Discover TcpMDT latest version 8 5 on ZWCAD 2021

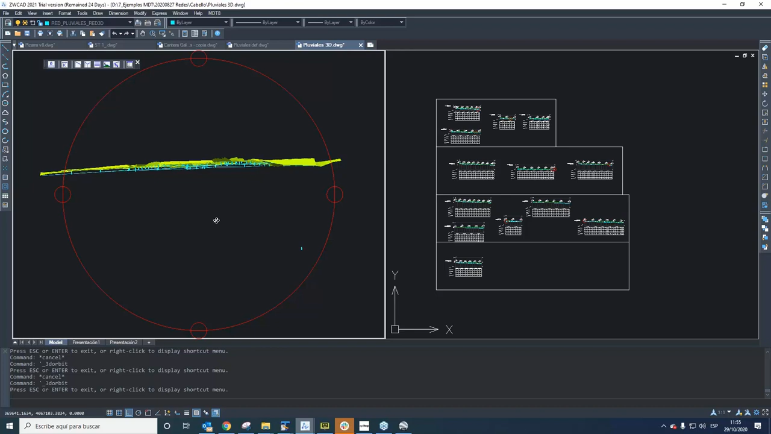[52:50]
all the entity to show all the entity at the level.